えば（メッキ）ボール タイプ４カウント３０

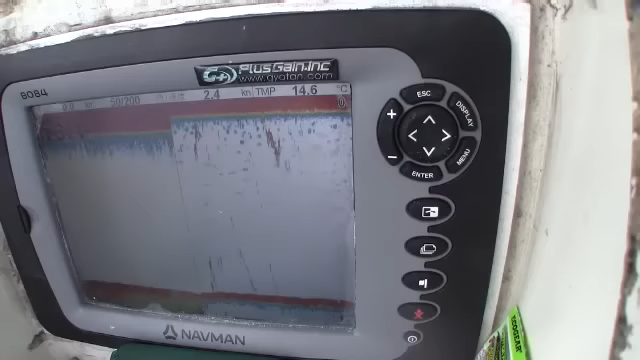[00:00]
On screen: water 14.6°C, speed 2.4 kn
込むのが難しいですね。
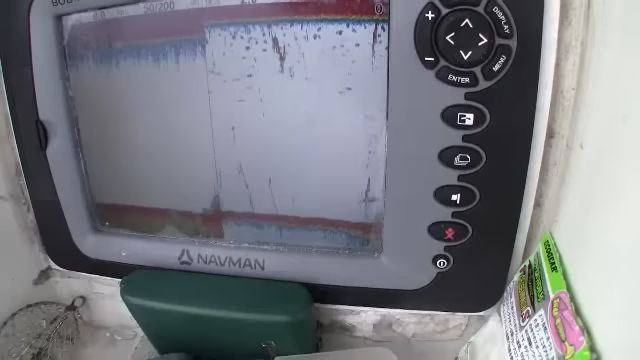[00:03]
今映ったのはテトラですね。
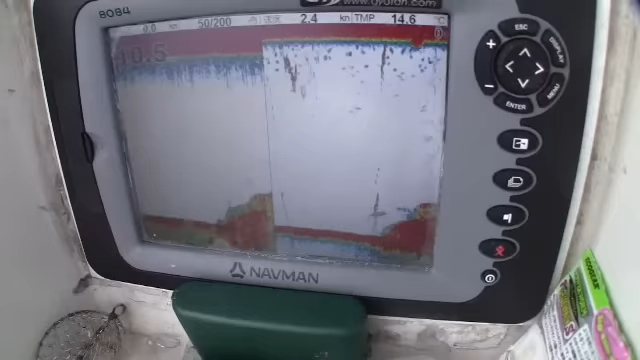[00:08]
On screen: speed 2.4 kn
テトラの際、テトラの際にも魚いません。はい、これはベイトですね。
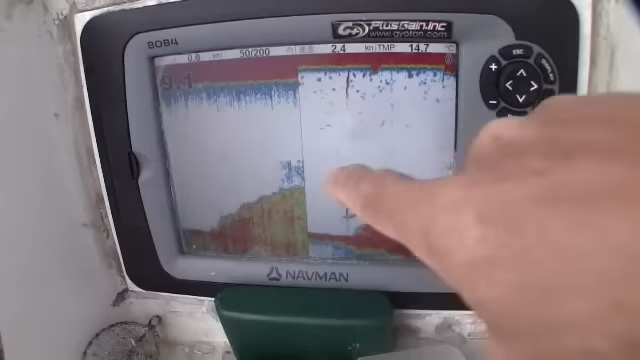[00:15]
On screen: speed 2.4 kn
メッキじゃないと思います。
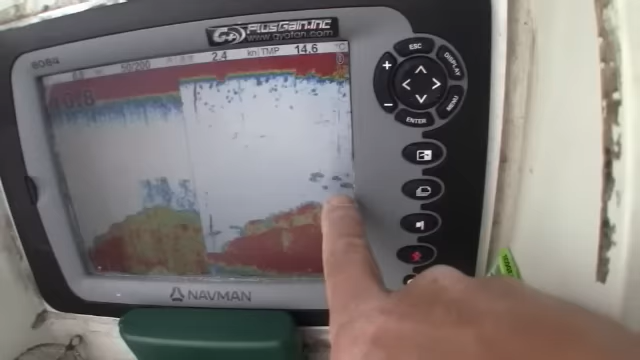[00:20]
On screen: speed 2.4 kn
単体の大きな魚が映っておりますね。
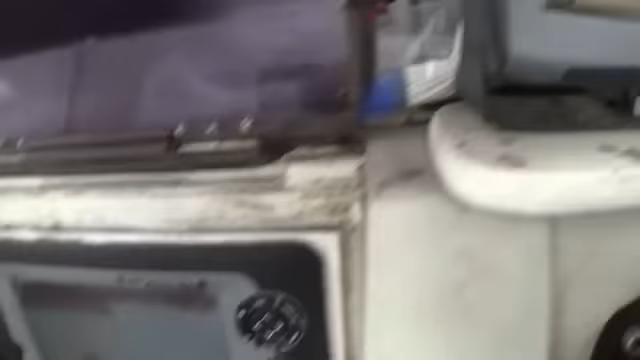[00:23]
これはストラクチャースキャン、ちょっと写りが、あ、これやったらわかるか。
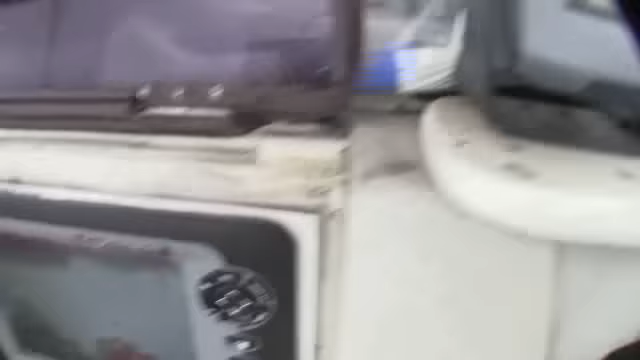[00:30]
ストラクチャースキャン、これは50キロと200キロの魚探反応ですね。
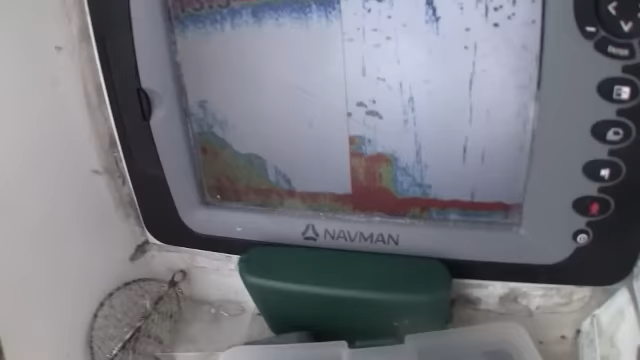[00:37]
メッキ反応なし。
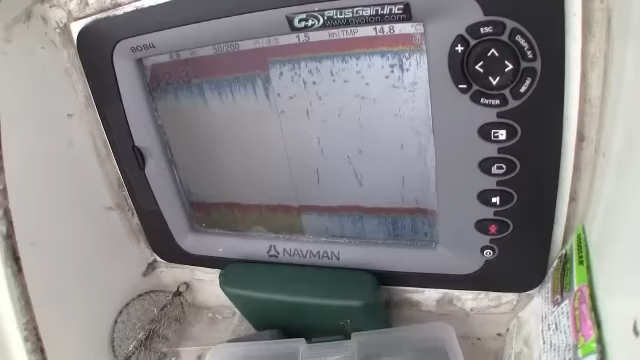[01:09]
同じとこ戻ってみます。ロランスの GPS、
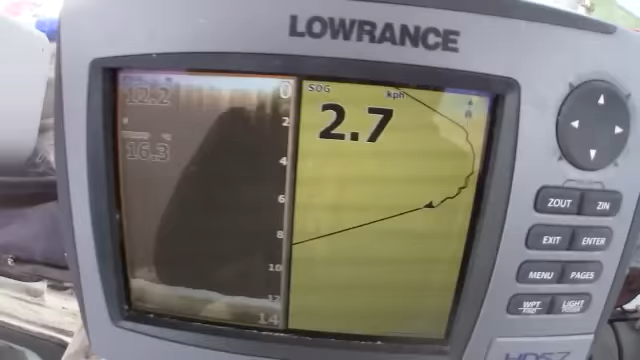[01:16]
結構拡大しております。現時点誤差は、
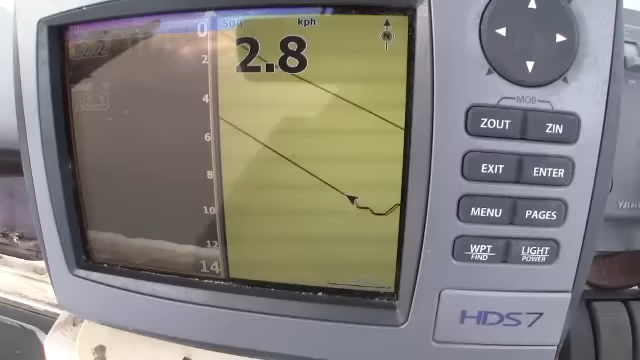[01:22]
1,2 メートルかな、そんな感じですね。ほとんどブレはございません。
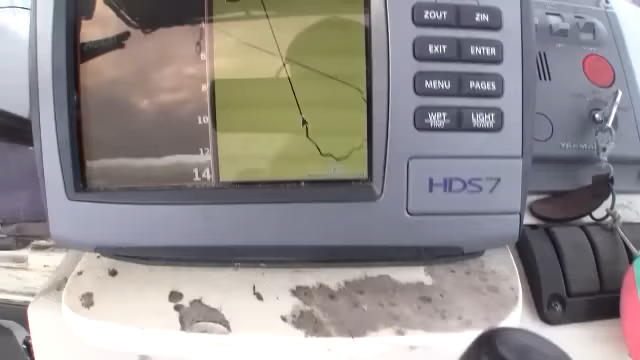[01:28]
最近の GPS 精度すごいです。
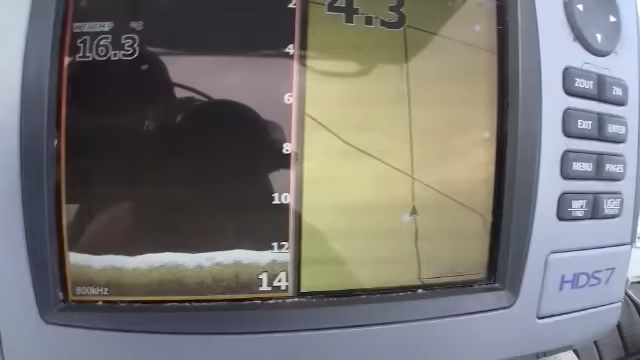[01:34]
左が、800kHz だったかな、高精細の真下の画像ですね。
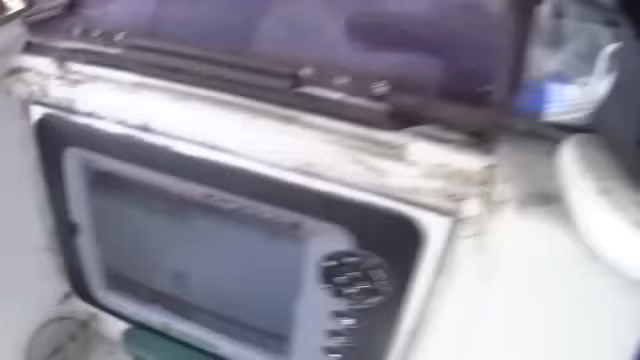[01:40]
はい、ここベイトボール発見。50キロに移りました。200キロに移りました。
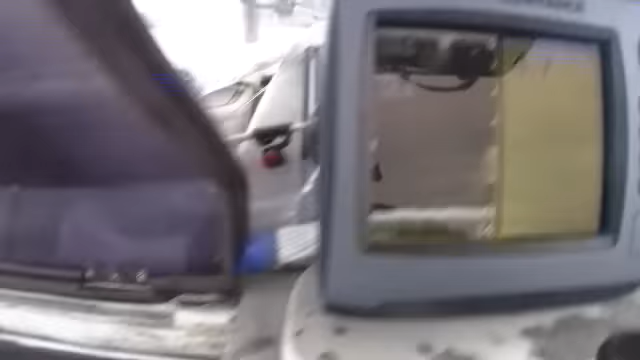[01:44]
ストラクチャースキャン移しました。ここですね、テトラの際ですね。これ右側のがテトラですね。
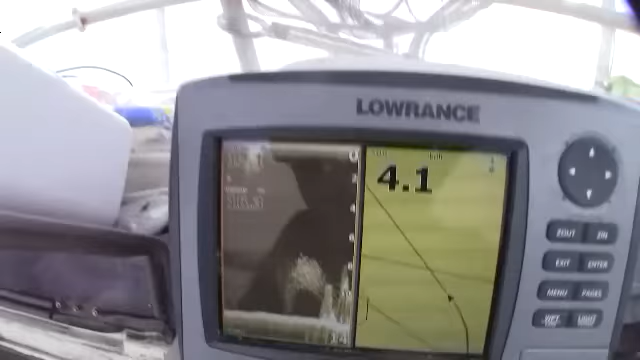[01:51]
はい、これですね、テトラの際についております。
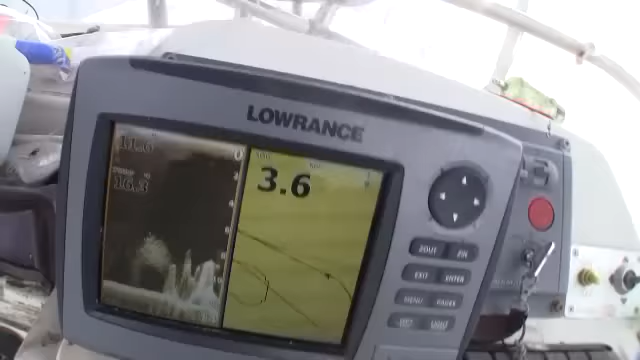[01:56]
ボトムから、4メーターまでありますね。
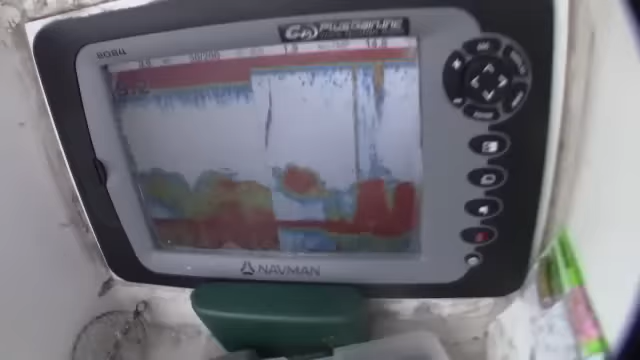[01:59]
はい、これです。ベイトボールじゃなくてメッキボールか。今からここに打ち込んでみますね。
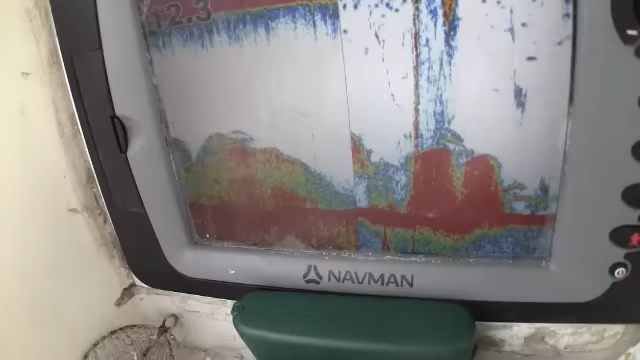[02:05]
この赤いやつは、テトラポットの魚影、反応ですね。
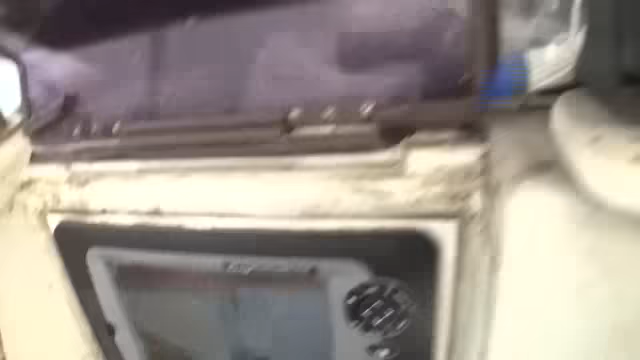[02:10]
単体の大きな魚も映っております。シーバスでしょう、多分ですね。
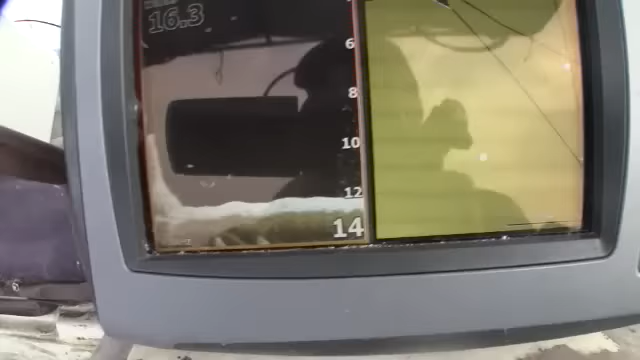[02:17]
今日はシーバスには用はございません。メッキです。これですね、この反応、これがメッキですね。
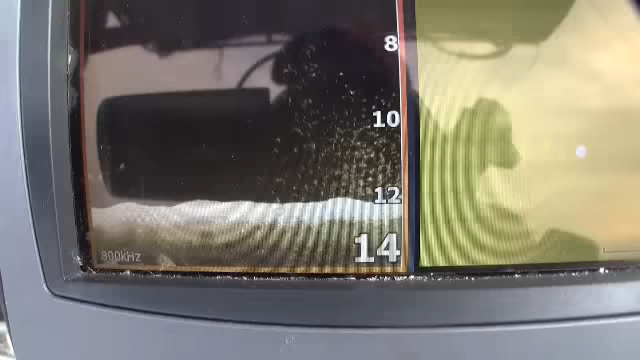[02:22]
ちょっとボトムに沈んだですね。釣りにくいですね。
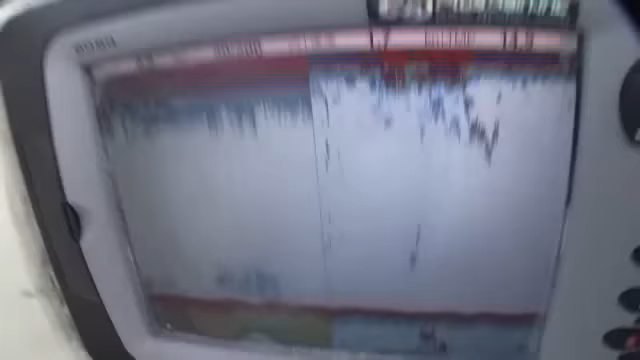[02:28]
反応の濃いところを絞り込んでいきます。